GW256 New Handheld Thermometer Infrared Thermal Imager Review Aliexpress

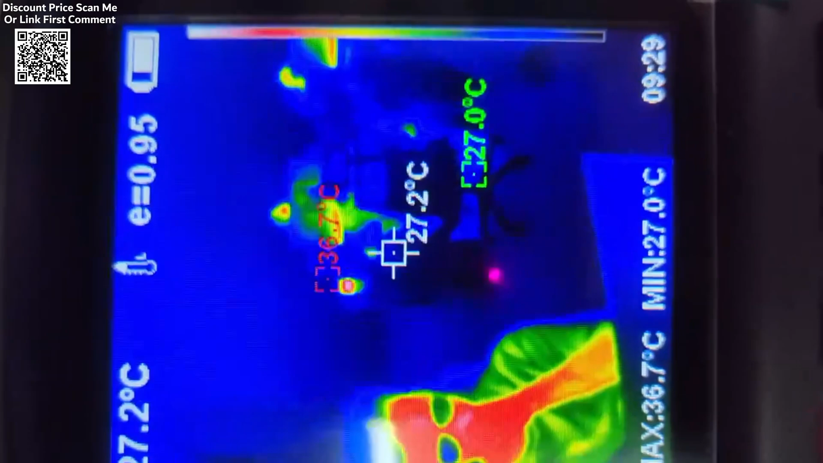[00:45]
On screen: spot 27.2°C, max 36.7°C, min 27.0°C
The thermal imager is sensitive enough to pick up minute temperature fluctuations,